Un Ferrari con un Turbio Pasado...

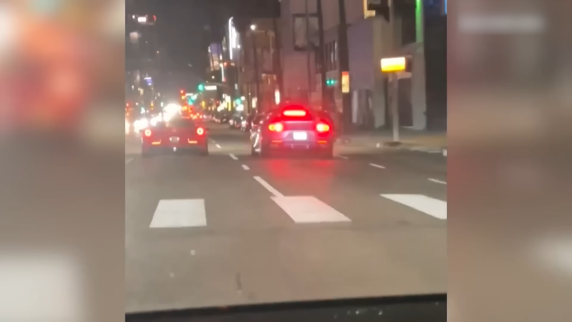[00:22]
Unos días más tarde salió este video en donde se apresa que la pérdida del control del Ferrari se dio mientras el buen Michael ponía a prueba su Ferrari contra otro Ferrari.
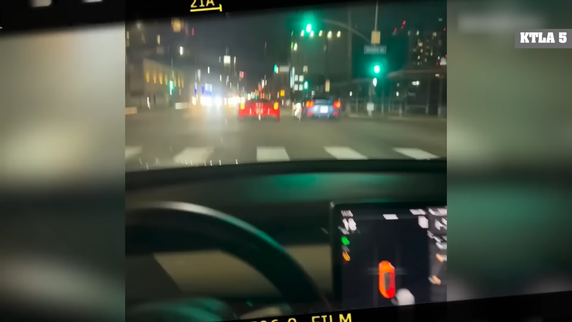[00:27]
Un 458 Italia en donde el 812 Superfast pierde tracción y se jala bruscamente a la derecha con un poco espacio y pues acaba embarrando con el Kia.